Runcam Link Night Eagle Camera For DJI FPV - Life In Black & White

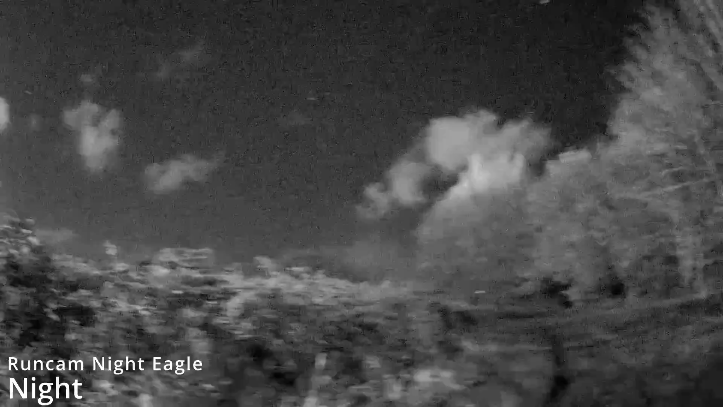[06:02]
It picks up IR off any security cameras or any IR transmitters so if you were wanting to use it with say an IR illuminator you are going to be able to do that and here just showing you what the field looks like on my iPhone compared to the camera as well.
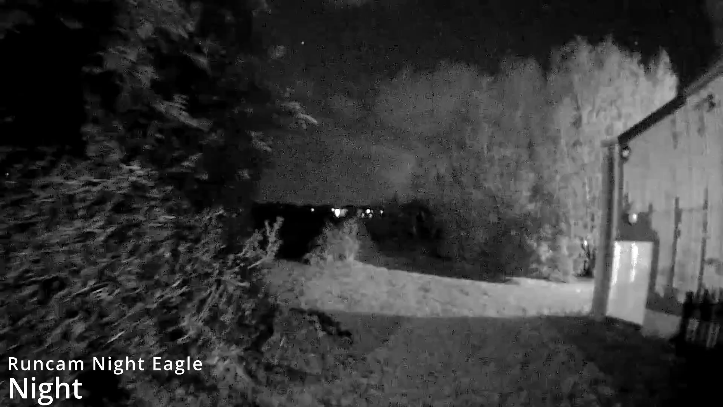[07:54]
now just to show you the camera again in somewhere where there's a bit more street lighting and a bit more light
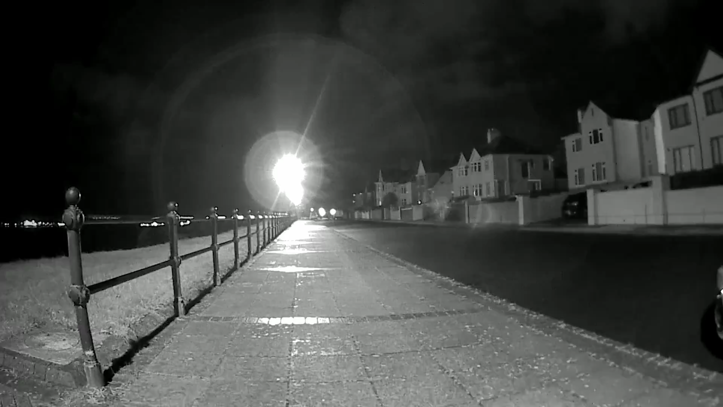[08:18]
seeing on the screen unfortunately i had it set to 30 frames a second and obviously the local frequency here is 50 hertz as
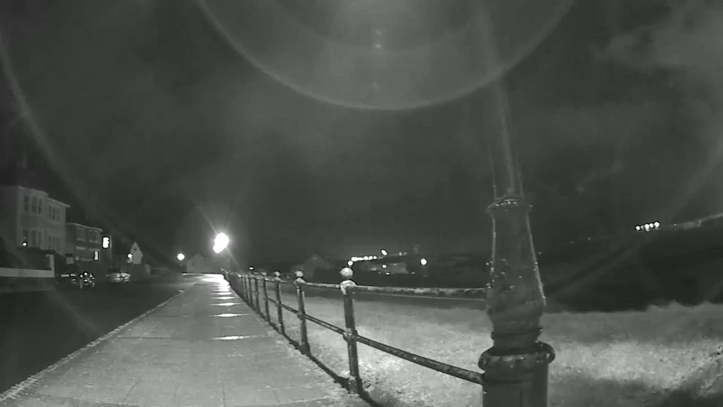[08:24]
i'm under the street light that's what you're seeing appear on the camera screen but again you can just see how this
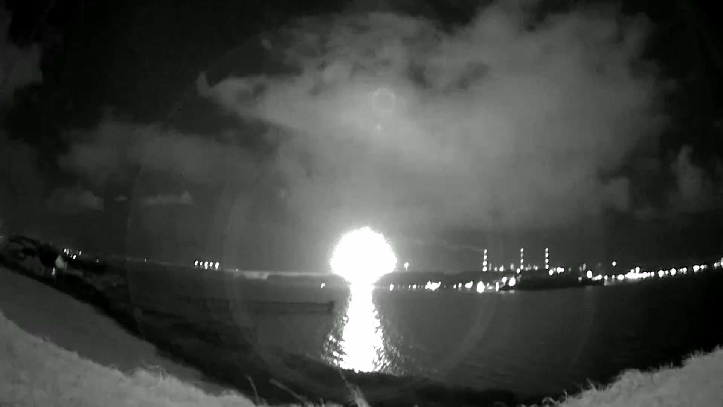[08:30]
camera looks compared to what i've seen the iphone how it overall looks with the street lighting it does give a nice image when there is lighting around but the payoff for that obviously is you're not going to be getting as much detail in the daylight but we'll talk about that a bit more in a minute okay now to share with you just some quick thoughts on